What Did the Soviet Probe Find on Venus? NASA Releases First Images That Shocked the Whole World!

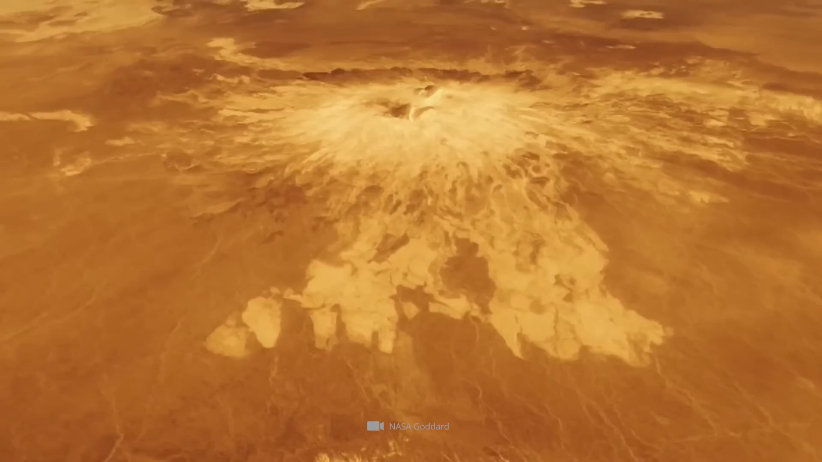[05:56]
Using radar, Magellan scanned Venus' surface through the dense cloud cover and scientists on Earth created these vivid simulations from the data.
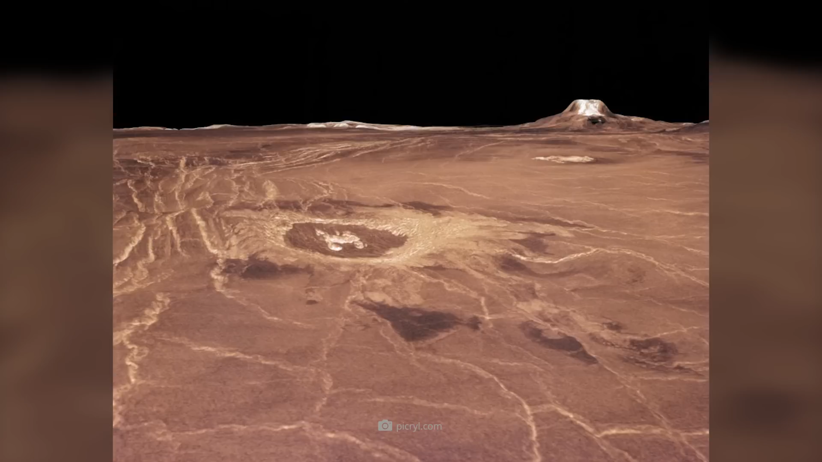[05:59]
The images provided, for the first time, a fascinating overall impression of the surface conditions and atmospheric processes on Venus.
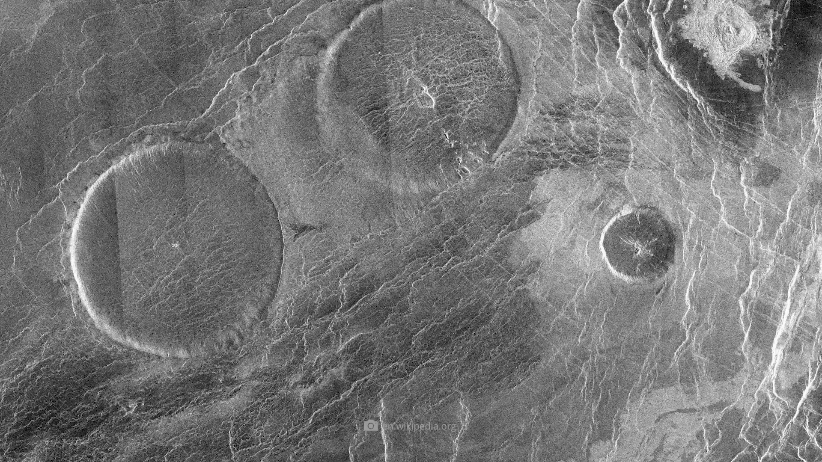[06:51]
These images show formations that are unique in the entire solar system.
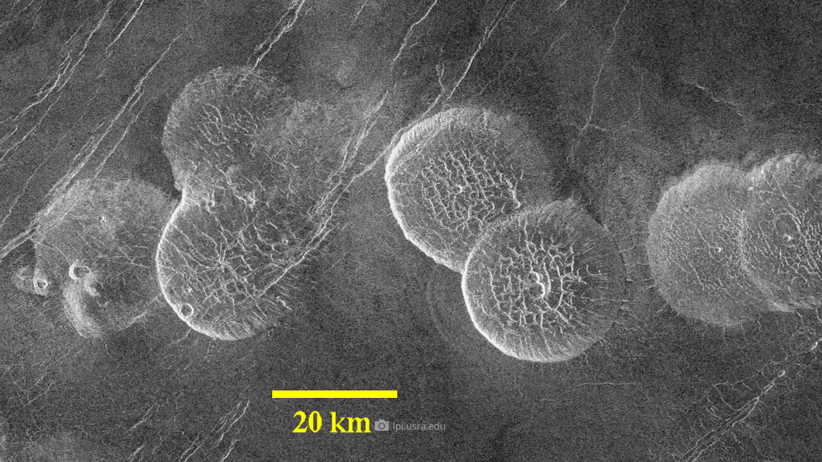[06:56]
The almost circular volcanoes, which are still active today, are called pancake domes.
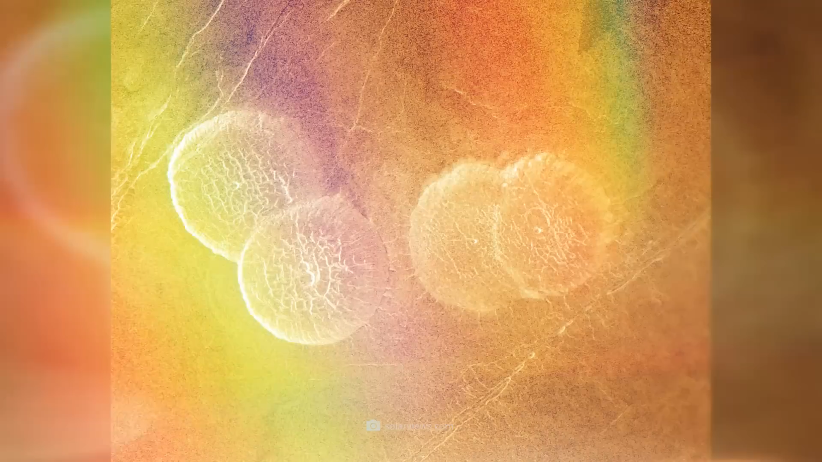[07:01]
The pancake domes always appear in groups and have a diameter of 15
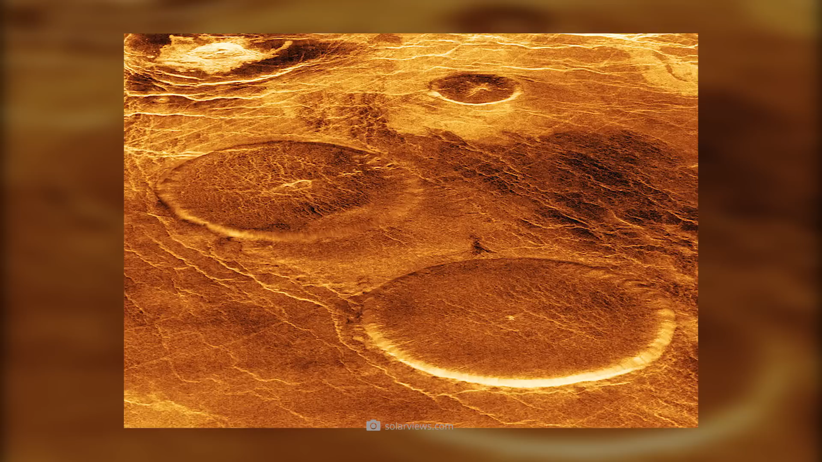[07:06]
to 20 miles and a height of 2,300 to 3,300 feet.
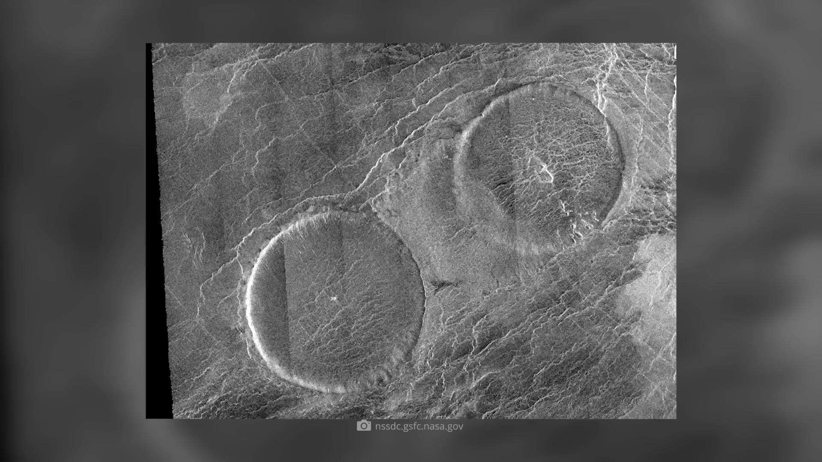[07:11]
The unusual shape is probably caused by geological features in the deep rock layers of the Earth.